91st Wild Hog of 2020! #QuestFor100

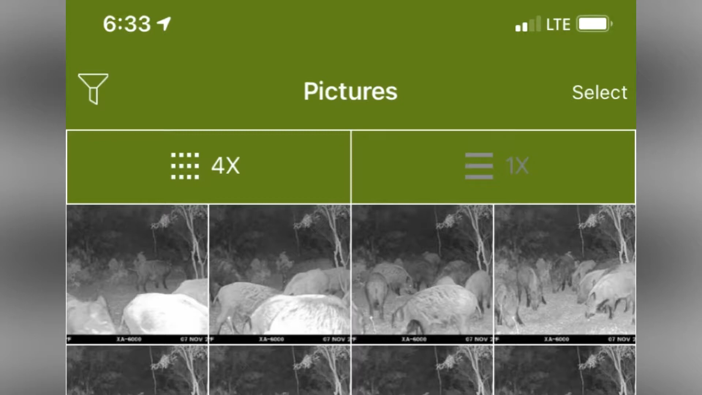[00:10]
as you can see from the pics we've had a lot of hogs coming in so i decided to sit in the stand with my 30-06 and take a few of these guys out